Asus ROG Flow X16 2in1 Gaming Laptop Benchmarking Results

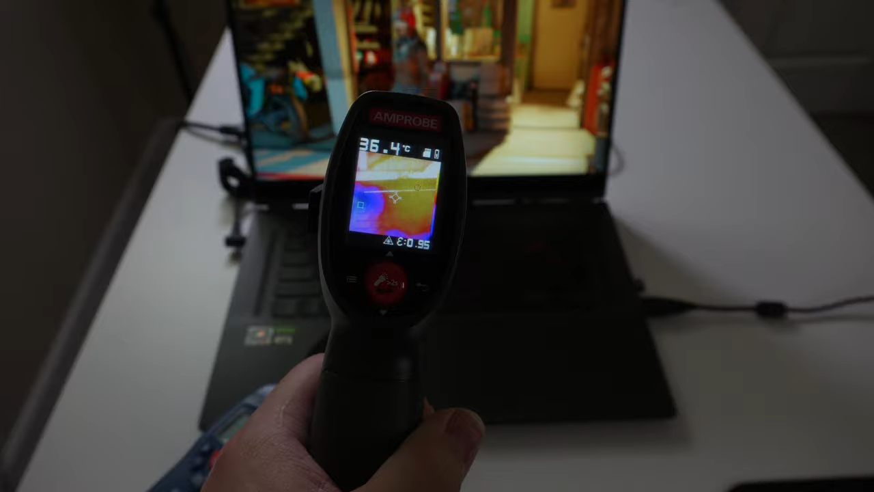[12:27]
On screen: spot 36.4°C
And we're checking out the temps of the laptop right below the screen, but above the keyboard there.
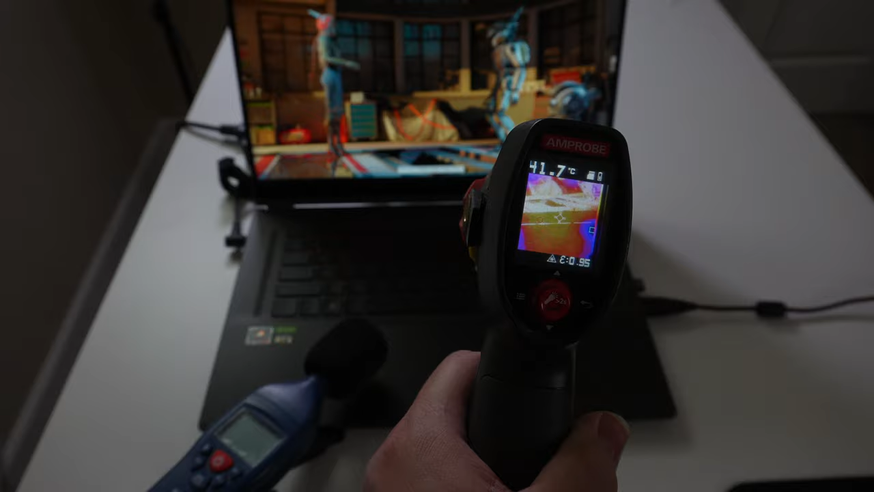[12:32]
On screen: spot 41.7°C
And we're hitting around 41 to 43 Celsius.